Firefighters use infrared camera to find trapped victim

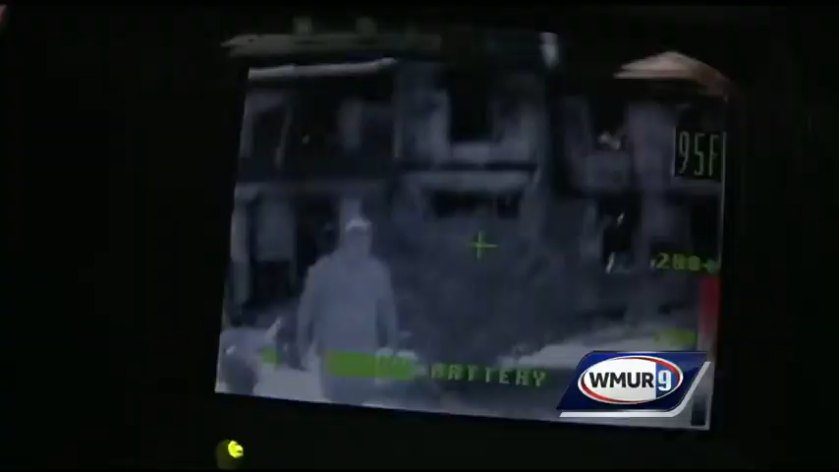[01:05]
THEY SAY THIS IS AN INVALUABLE TOOL.
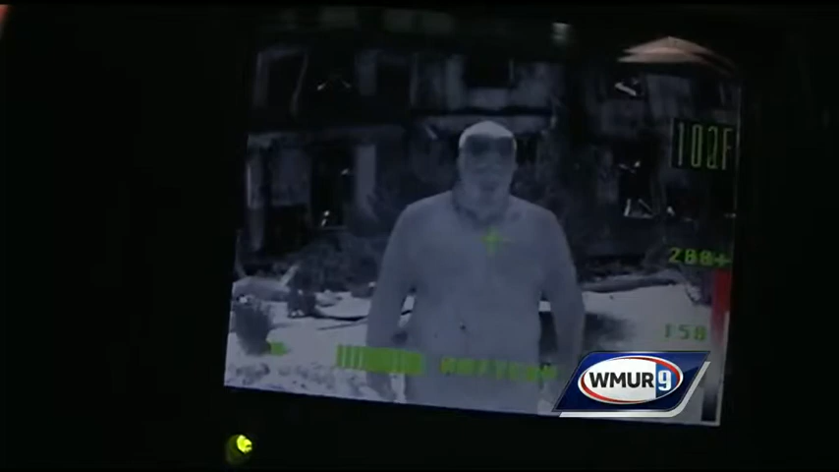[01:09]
On screen: spot 102°F
IT LOOKS FOR HEAT SIGNATURES AND WHEN SOMEONE IS NEARBY THEIR BODY SHOWS UP LIKE A WHITE SILHUETTE. HOW MUCH LONGER DO YOU THINK HE EVEN HAD IN THERE IF HE HADN'T GOTTEN IN THERE WITH THAT CAMERA? MINUTES.